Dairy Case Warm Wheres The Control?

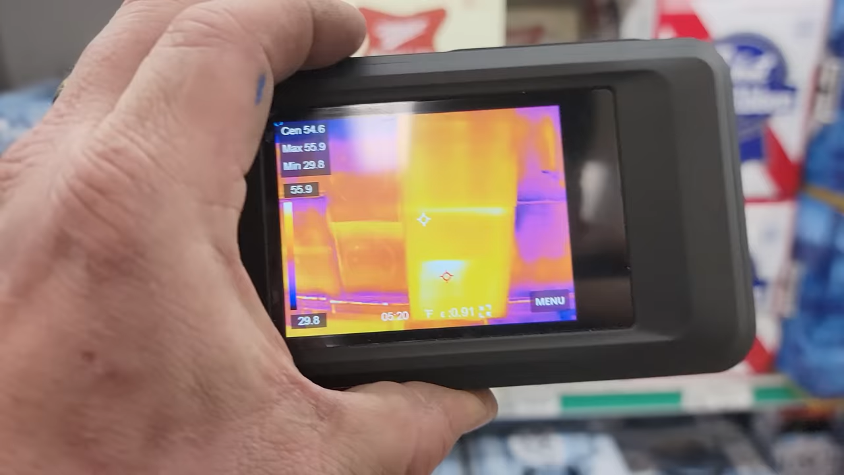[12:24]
Depending on what you're looking at if you look at the center spot there we're at 53 supposedly.